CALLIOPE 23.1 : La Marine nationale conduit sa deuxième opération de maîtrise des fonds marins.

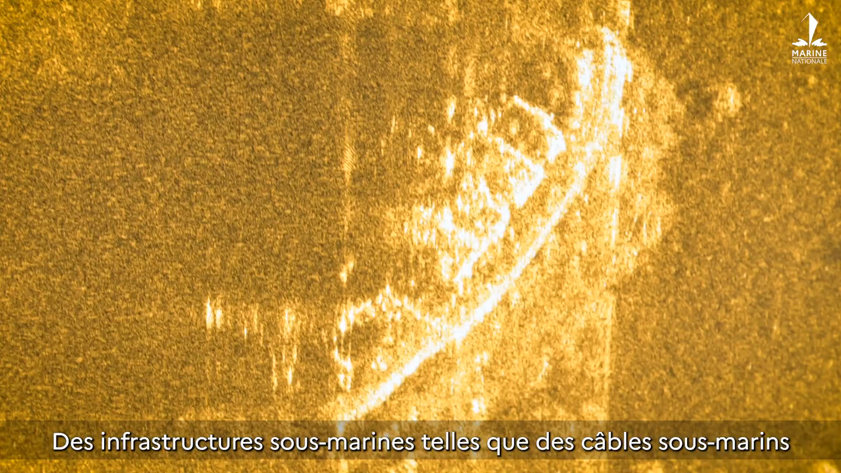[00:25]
des infrastructures sous-marines telles que des caps sous-marins ou même des épaves qui nécessiteraient une surveillance.
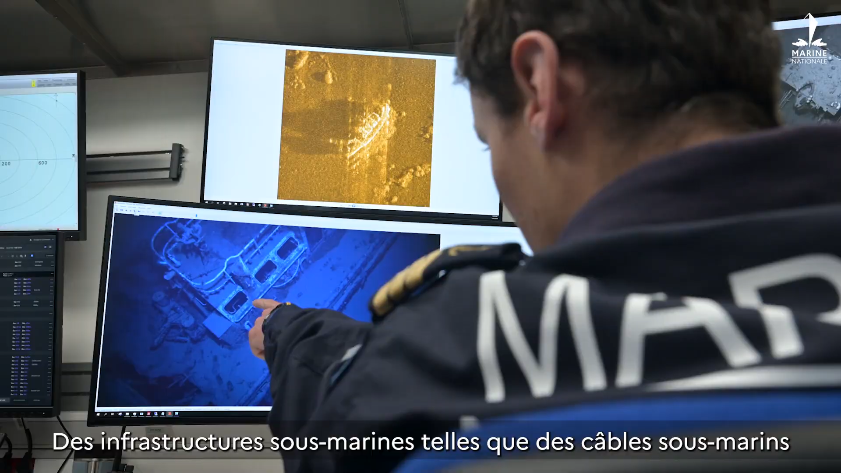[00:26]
Ce genre de drone permet d'effectuer des missions de surveillance à des profondeurs hors de portée de l'être humain.